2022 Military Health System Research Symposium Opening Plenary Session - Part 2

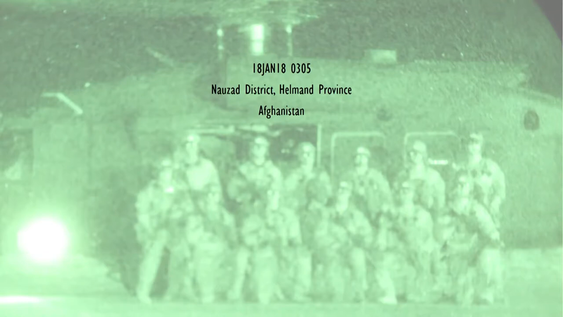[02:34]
I found myself in a nice neighborhood in the Nowzad district of Helmand Province, Afghanistan. And we were conducting a small village clearance operation. Well, before we get started, next slide. So like I mentioned, is we're gonna cover some things in this discussion.